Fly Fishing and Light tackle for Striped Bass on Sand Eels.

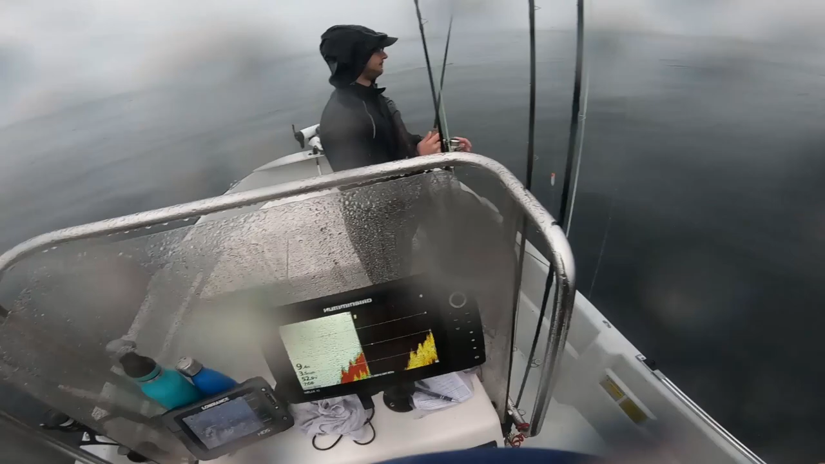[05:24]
All right, I'm okay. That just scared the shit out of me. See that right there? That's that 9-foot rock. I thought it was Katoom. Katoom, I can't go over.
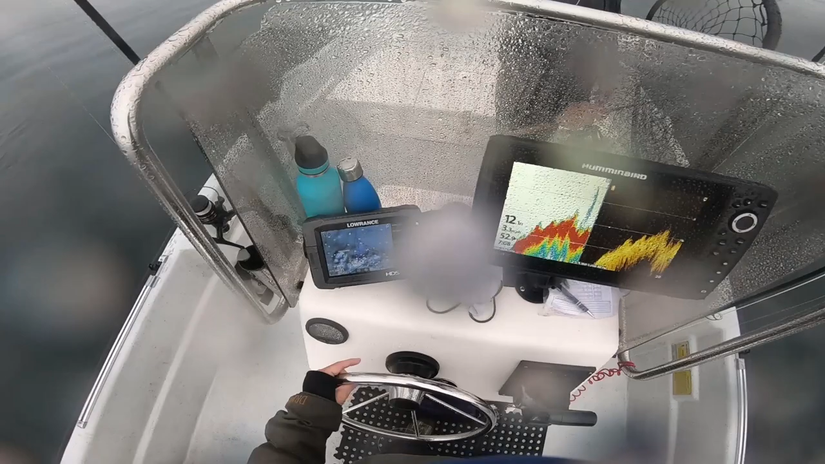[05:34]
I can go over that one.